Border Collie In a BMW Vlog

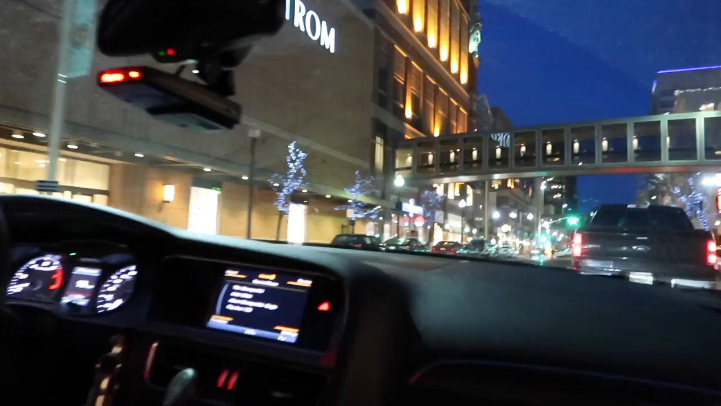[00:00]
good morning guys look what i just spotted in the wild